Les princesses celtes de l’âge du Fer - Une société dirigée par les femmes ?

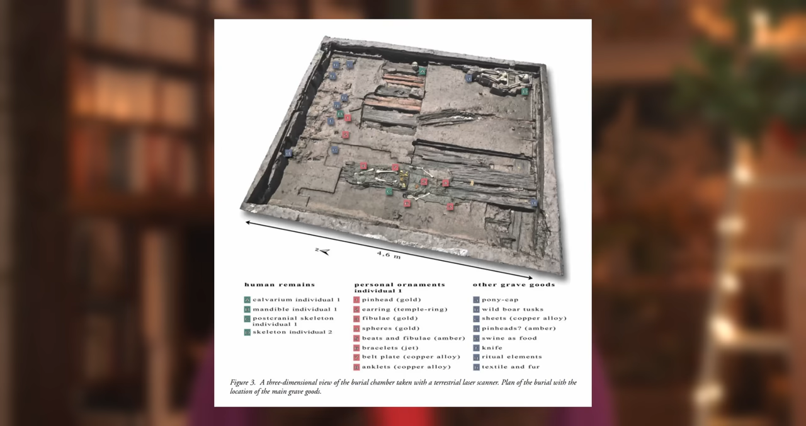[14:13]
La tombe contient deux individus. L'inhumation principale, au centre de la chambre funéraire, est une femme âgée entre 30 et 40 ans.